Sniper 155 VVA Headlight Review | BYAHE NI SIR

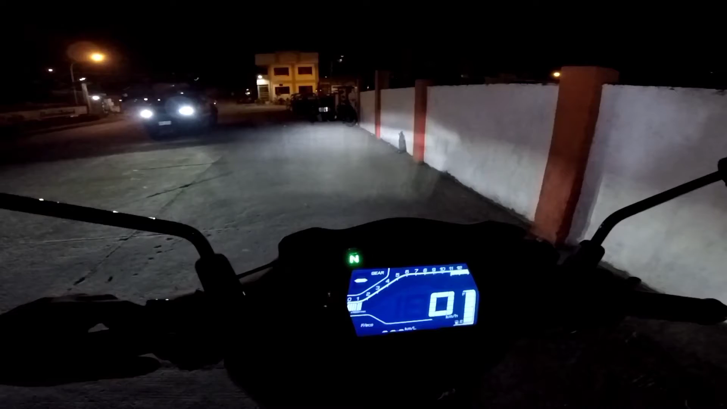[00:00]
Headlight nya, makikita nyo ito yan o, naka low Yung low nya, pasama sa manobela Ayon natin mga sir Low, high Low, high
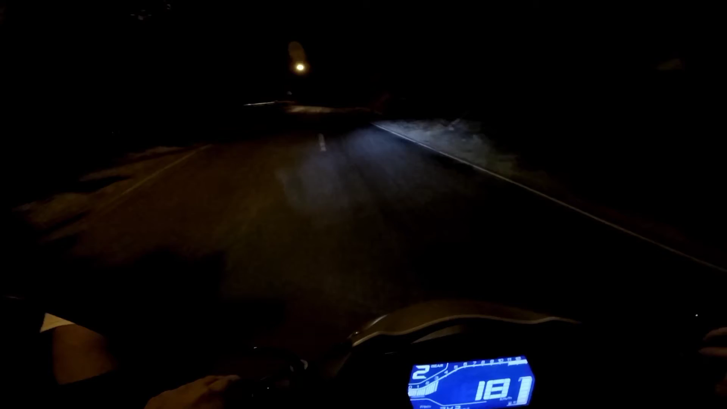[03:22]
Ayun yung low nya mga sir
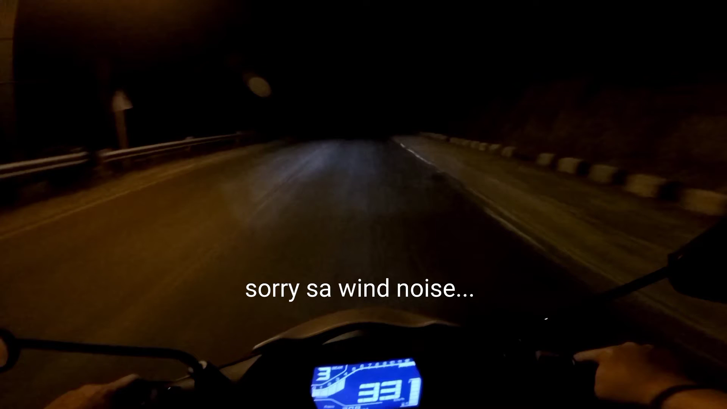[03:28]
Mga low tayo Kasama sa pagliko ng anabela At yung high nya ngayon Ang mapapansin nyo yung high nya Hindi ganang kalayo Hindi ganang kalayo yung abot ng high Yung sniper version 1 Kung halos ganyan lang kalakas ng ilaw Low pa lang yan Pero dito sa sniper 1.5 Ngayon na sya Magbabalak natin Ito yung low nya ha Alas wala akong makita
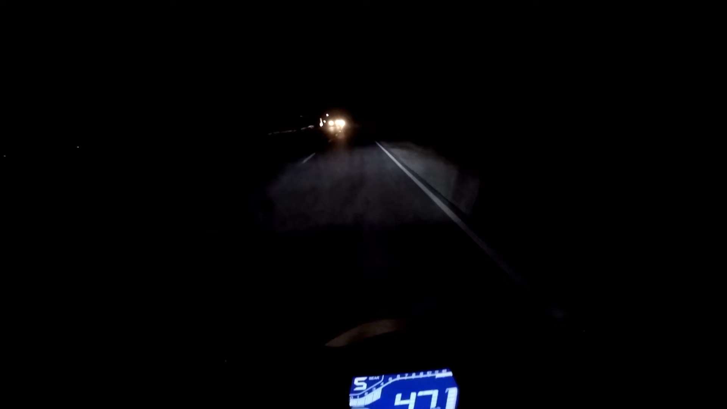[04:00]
Kita naman Kaso Masakto lang Hindi rin na makahina Pero malakas na lang sya Kaya nga lang Magkago na igat Kasalugan na sya mga sir Ang yun Wala tayo kasalugan Malaas na lang sya Ito yung low mga sir O ito yung high Magkago na yung mga sir O ito yung high Marasahe kung pang delius lang naman si sniper nyo Pwede na yan Pwede na yung stock LED headlights natin Kaya nga lang kung mahilig ang bumiyahe
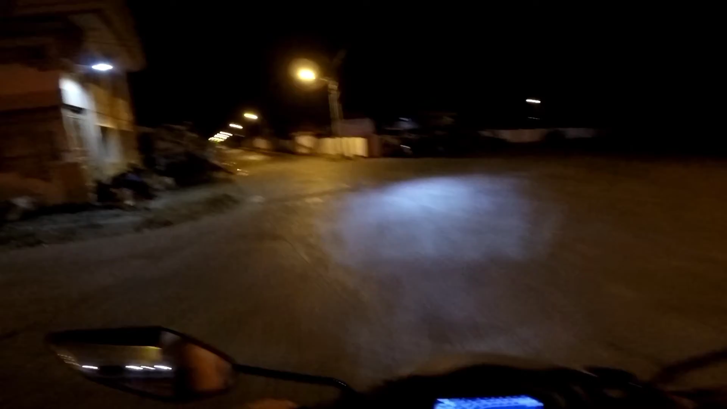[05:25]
Okay mga sir Testing ni natin sa City driving Dito dito lang tayo sa bahayan Hindi tayo ngayon sa Bollywood ah It's around 9 o'clock Medyo marami pang Tawa dito So yun Ito yung low niya City driving Ito yung high
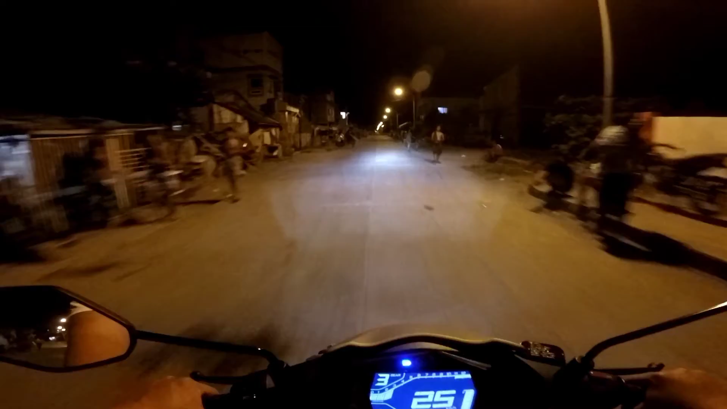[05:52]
Siguro sila nasusagot Wala kasi Hindi ka Paglumat Ayan mga sir Ito yung high Kung low ang gagamitin mo Parang wala lang Mas malakas ka yung ilaw ng poste Paano masabi? Ma pero kung ganyan Mamadilim talaga Ito nga palang sniper 155 natin mga sir Na yan 286 kilometers pa lang Yung tinatakbo
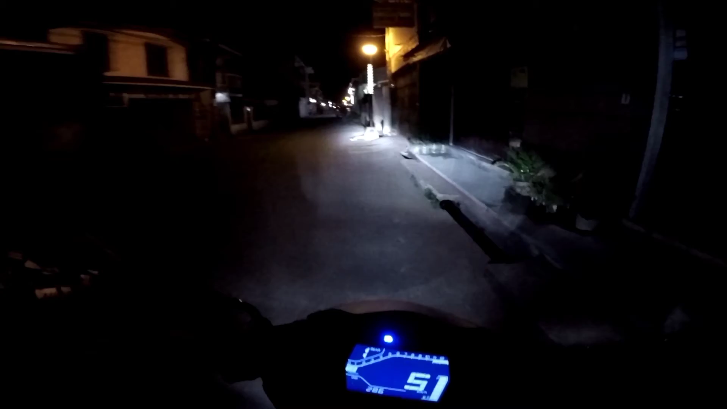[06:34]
Nakahay tayo mga sir Iipot tayo O Yung high Na iwan dun sa unahan Yung low na ito Di sya kasama Ang kasama lang Ang kasama lang yung low
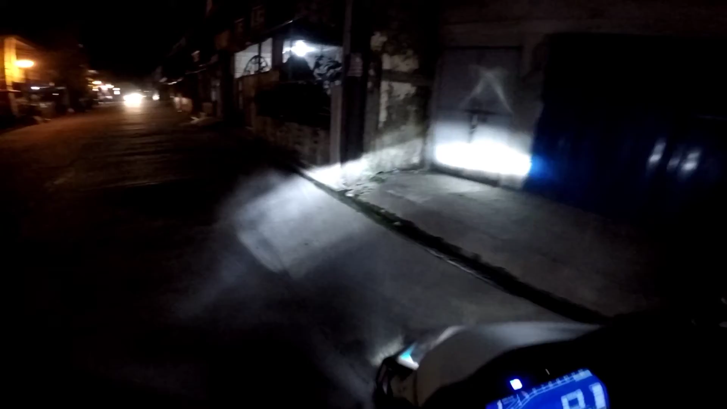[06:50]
Yung high na iwan sa gitma So yun mga sir Ang napansin ko dito Kay sniper 155